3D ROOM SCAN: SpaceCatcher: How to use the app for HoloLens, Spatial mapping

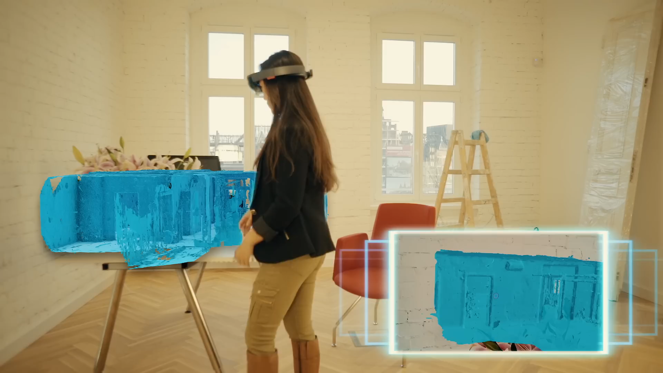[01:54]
You can see how it's scanned. Oh I really like the detail for this
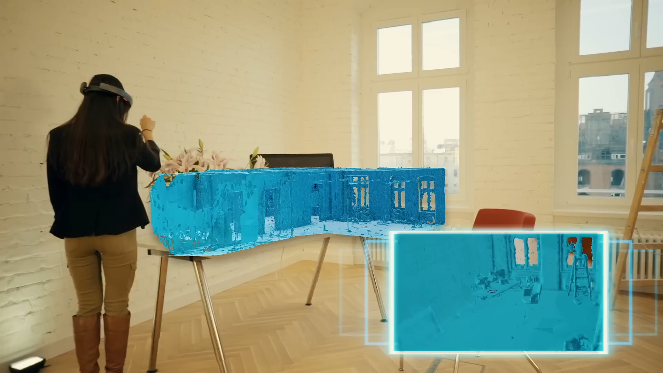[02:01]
desk right here but we definitely could have done better.
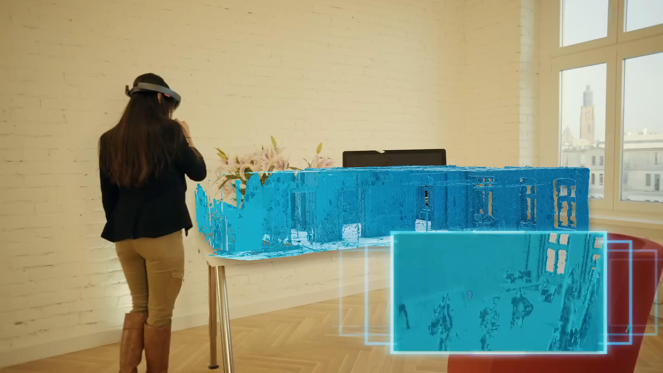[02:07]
There's windows here, the lights, you can see everything.
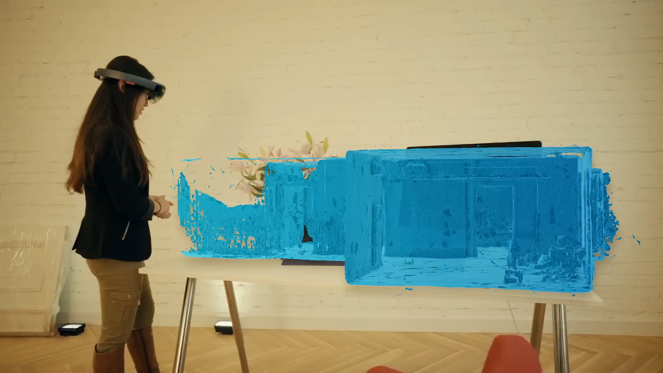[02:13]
But I think the way it looks right now it looks pretty good and if you like the model just click on the cloud button.